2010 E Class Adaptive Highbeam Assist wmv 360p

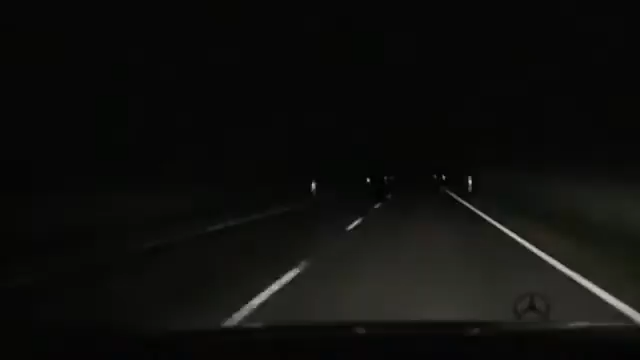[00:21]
and then continues to vary the range of the low beam headlamps between 200 and 1,000 feet.